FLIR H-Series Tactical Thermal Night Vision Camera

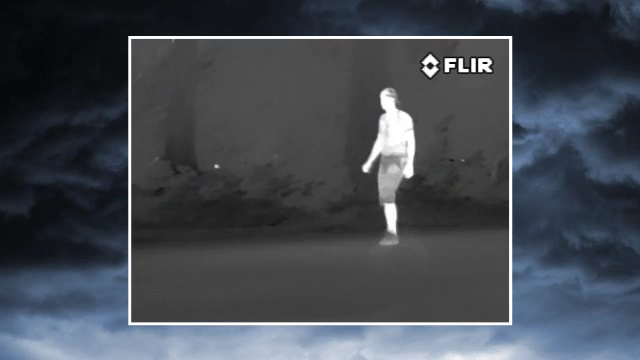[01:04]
The H-Series is the first handheld thermal camera specifically designed for law enforcement. Every feature and capability was engineered with one thing in mind,
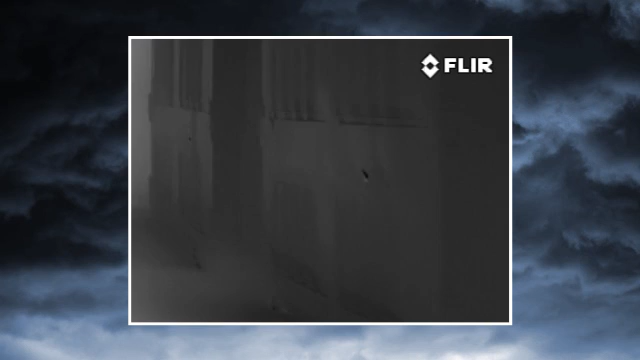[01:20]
With four times the image clarity and detail of earlier systems,
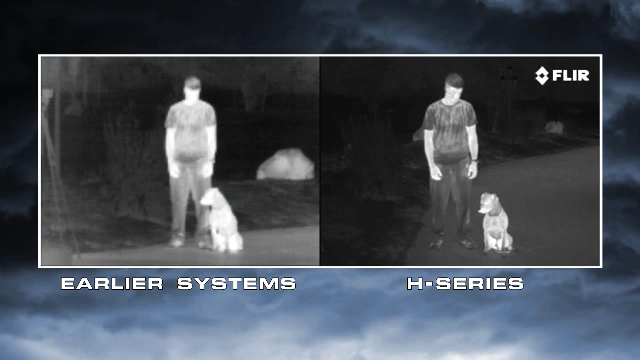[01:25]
the H-Series lets you see more of your surroundings than any other thermal night vision
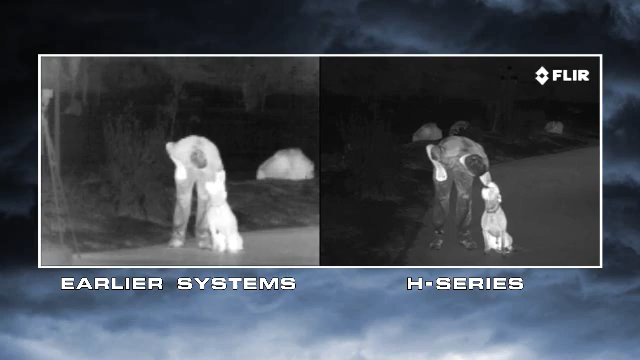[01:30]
technology in the world for less than half the price.
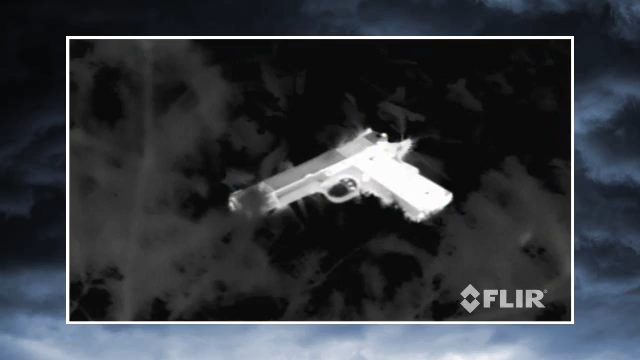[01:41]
They don't just help you to see, they let you see things invisible to the naked eye.
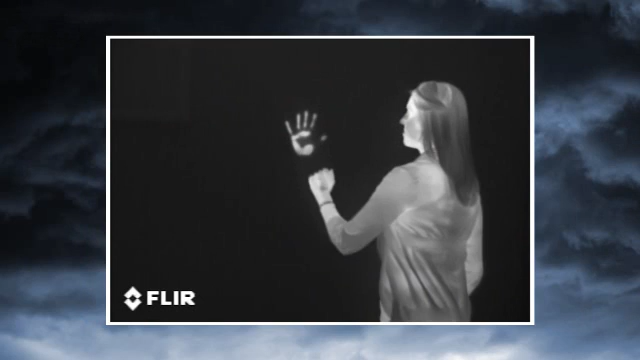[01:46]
Thermal cameras make pictures from heat, not light. Day and night, they let you see clearly in any conditions,
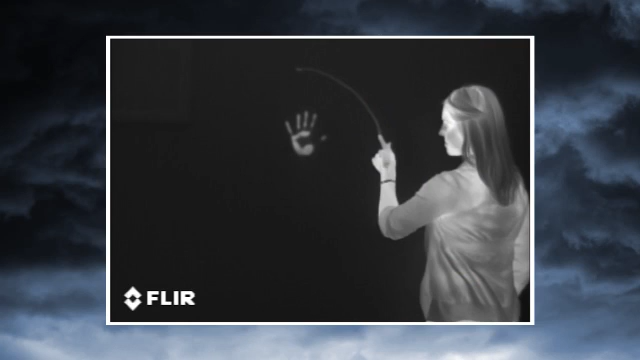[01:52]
including through smoke and light fog.
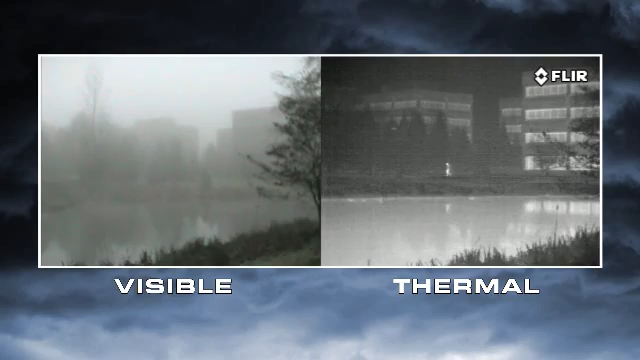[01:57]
Everything on Earth gives off thermal energy called a heat signature,
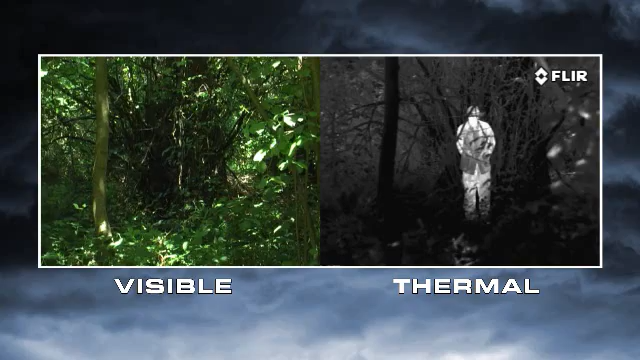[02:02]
and anything with a heat signature shows up clearly to a thermal camera. This helps you to see things you'd never see with your eyes or with yesterday's night vision cameras.
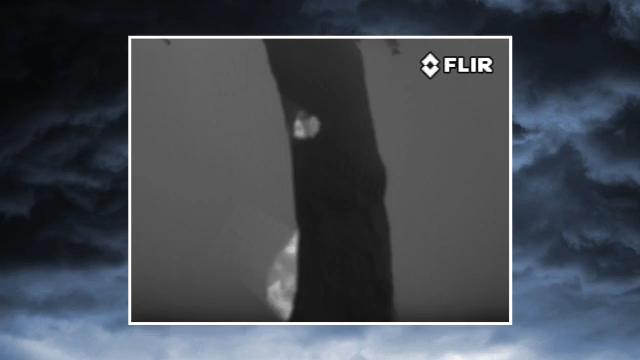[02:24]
Thermal cameras help you to see people lurking in the shadows,
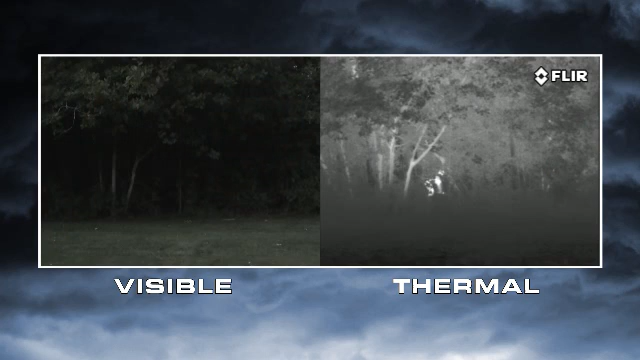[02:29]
hiding in thick foliage, and sneaking around dark parking lots.
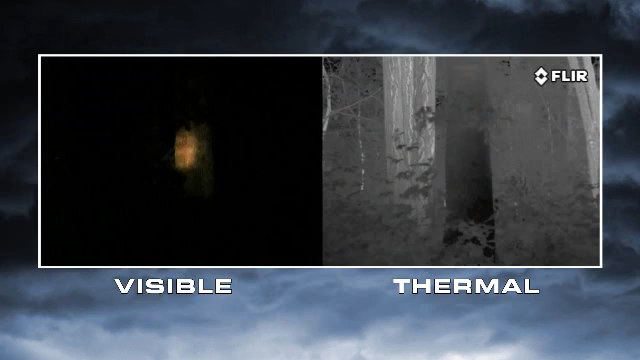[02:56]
Take flashlights, for example. They're cheap and reliable,
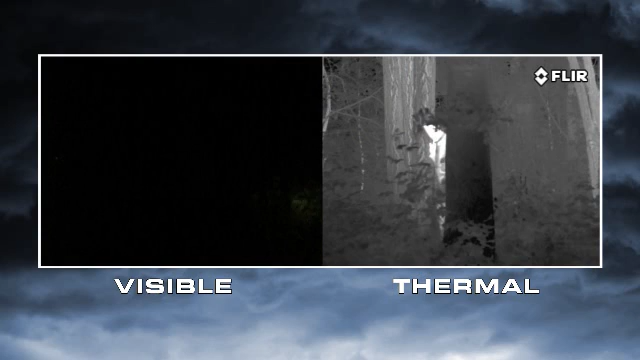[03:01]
but they only illuminate a small area while letting everyone else in the area know where you're looking. They also give away your position, making you a potential target every time you turn your light on.
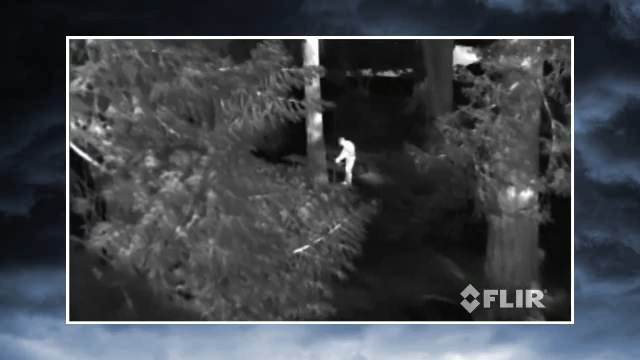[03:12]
Thermal cameras, like H-Series, let you scan wide areas quickly while remaining covert. Night vision goggles and scopes make images from visible light, just like your eyes, so their familiar green cast images provide excellent situational awareness at night.
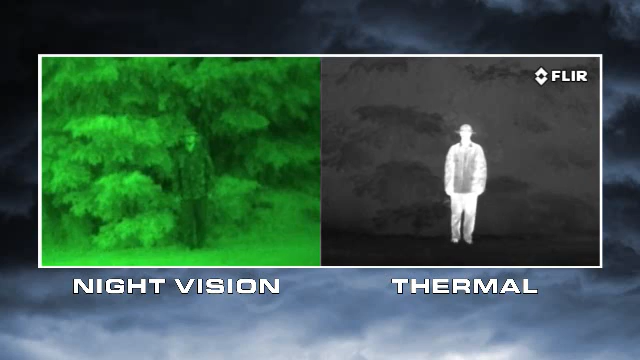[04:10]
Everything on Earth gives off heat, and things like people, animals and car engines generate lots of heat, so they're easy to see, even through camouflage.
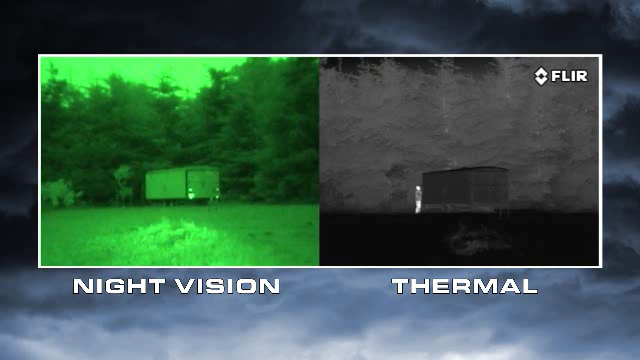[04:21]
Atmospheric conditions like smoke, rain or fog reflect light, making night vision goggles and scopes even less effective.
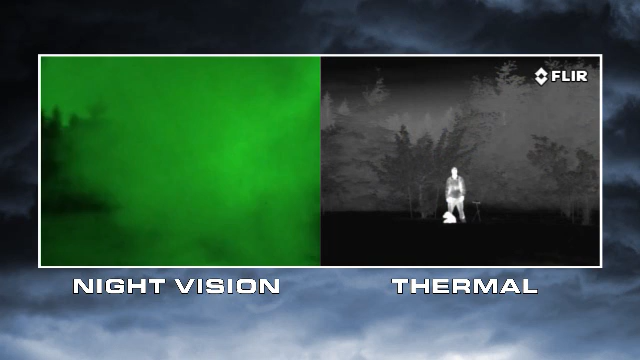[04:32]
But thermal cameras see through these obscurants clearly.
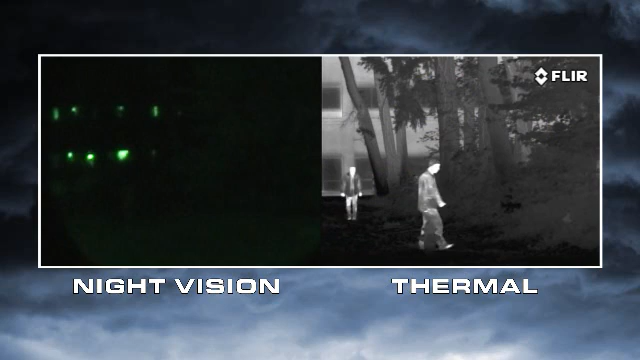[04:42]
If light levels are too low, like in rural areas and when looking into deep shadows, they won't be able to see anything.